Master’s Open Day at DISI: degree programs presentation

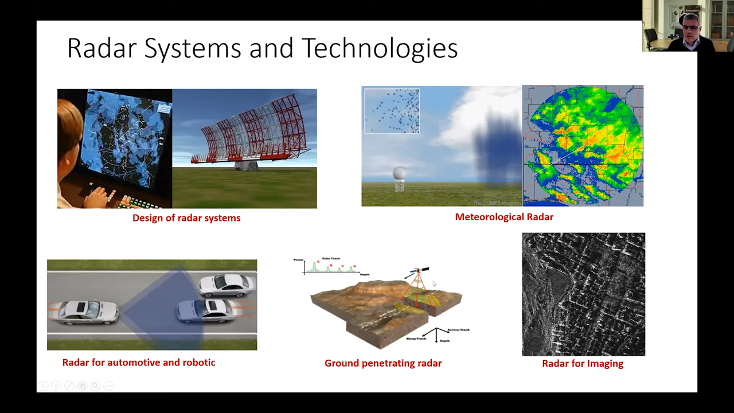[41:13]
for example, to the radar that you can use in automotive or in robots. We look at technologies in which radar are used for meteorological forecast, for ground penetrating, for imaging, for specific applications. But we develop also courses where the sensing technologies are associated with the capability to have sensing in different contexts, from in situ sensing to proximal sensing, remote sensing. And this means to develop technologies that are based on passive sensor, on complex system instruments that can measure spectral signature with high level of details.
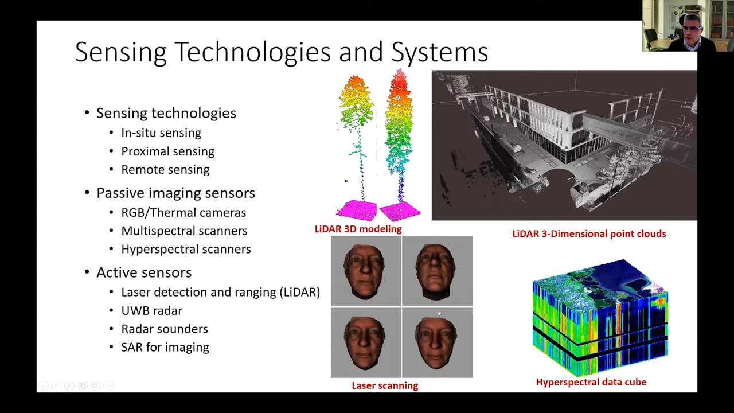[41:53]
We develop, let's say, activity connected with the laser and laser scanning for modeling the complexity of the object with very high precision. And then having a huge amount of information that can be used in many different scenarios. Everything we do here is supported by a lot of activity in laboratory. We have new laboratories with many radar, many LiDAR, many camera, hyperspectral sensor, thermal camera, multispectral sensor.
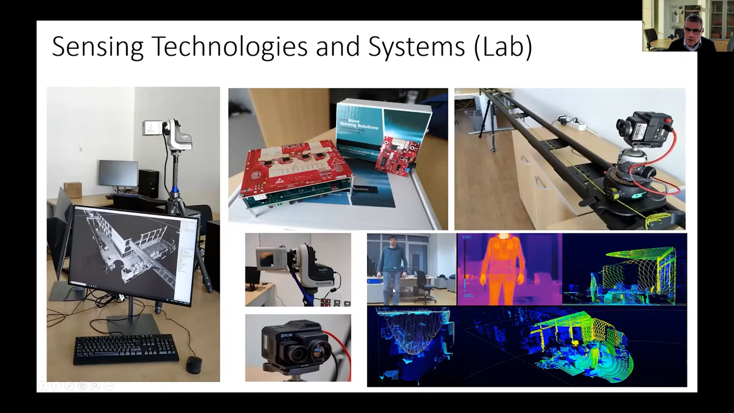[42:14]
And so we develop projects and you can put your hands on this kind of activity. One element which is crucial is related to the platform for performing measurements.
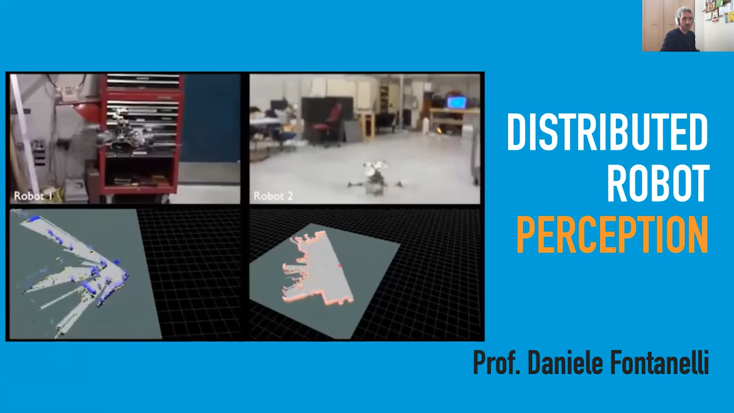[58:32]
given by Professor Fontanelli, will focus on distributed algorithms for making robots perceive their environment,
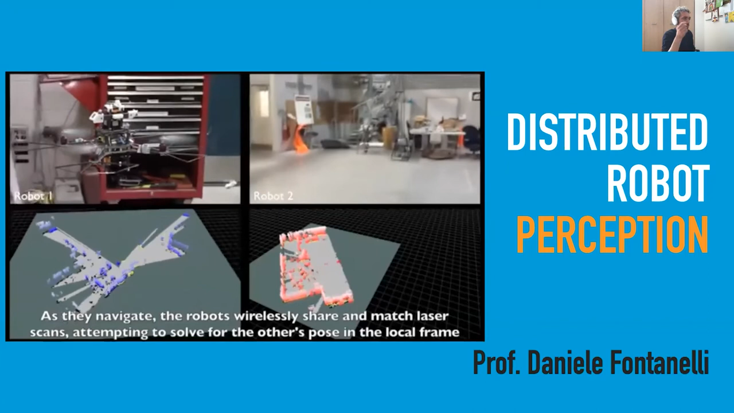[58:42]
which is one fundamental component of any robotic system. For example, in this video, you can see these two
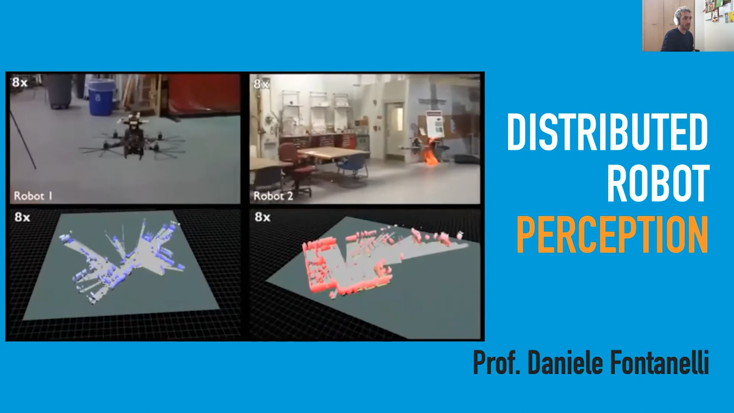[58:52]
quadcopters that are initialized in two different parts of this common environment. They don't know where they are in the beginning, so they start exploring randomly their environment,
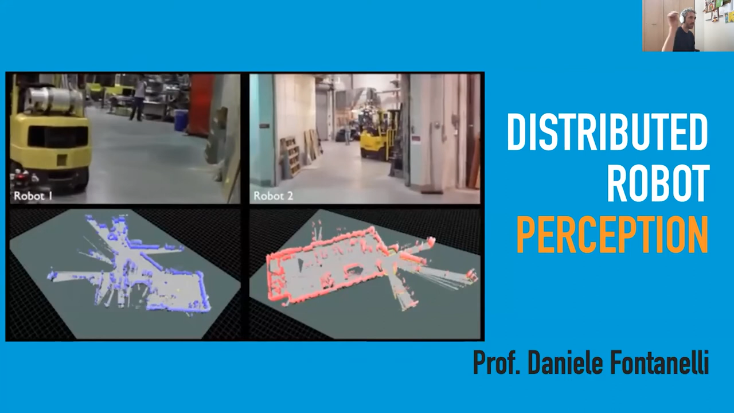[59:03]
collecting data points using a laser scanner, and building a map of their environment. And as soon as they observe a part of this environment, which is the same as the other robots,
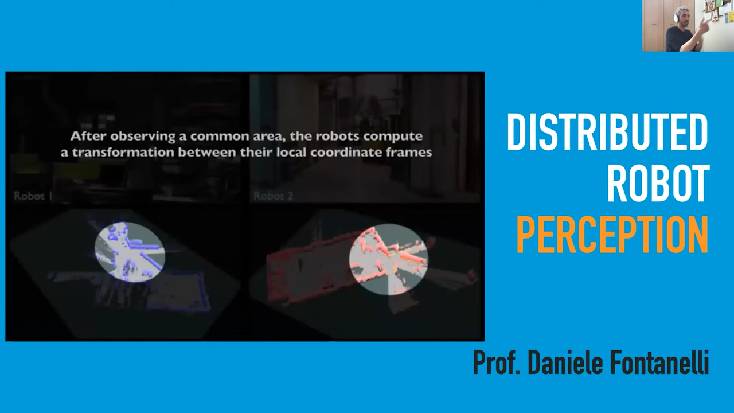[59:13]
they're able to fuse the two 3D maps
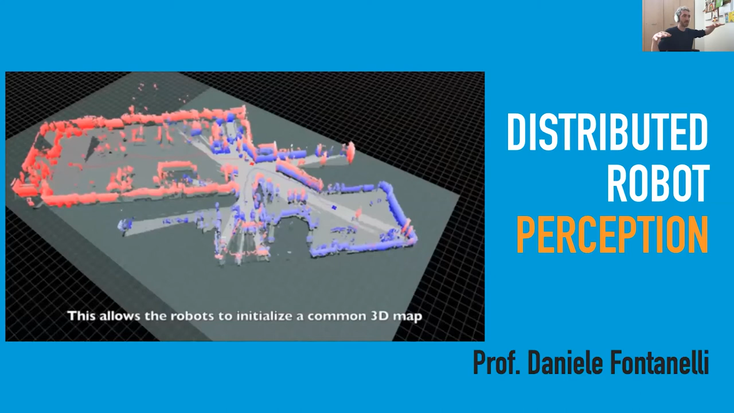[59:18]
that they have previously built to get a unique map.
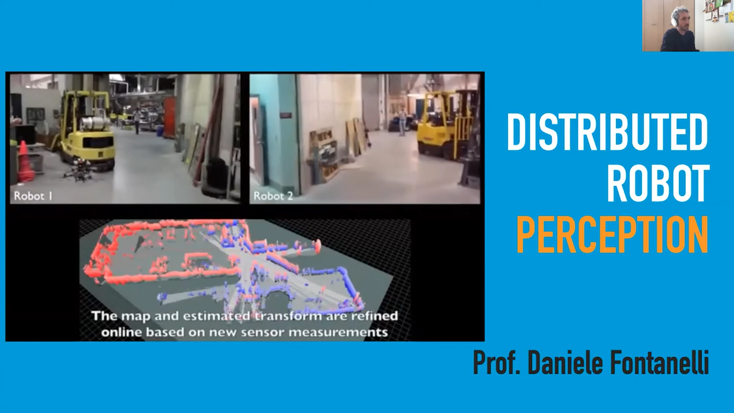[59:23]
And this is an example of an algorithm that you will be able to learn about in this class. Then we have the course on robot planning and its application, which will be given by Professor Paropoli.